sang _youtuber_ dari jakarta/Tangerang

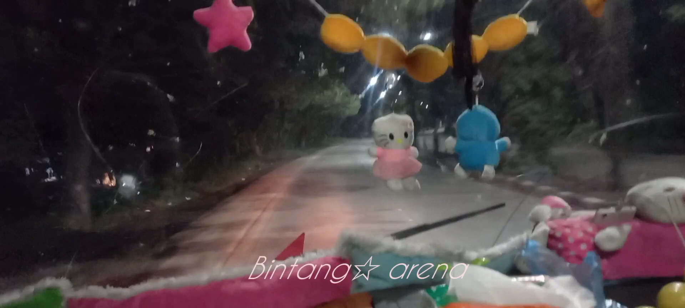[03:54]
kita mau menuju ke terminal Buster Boyo Semarang melalui jalan pelabungan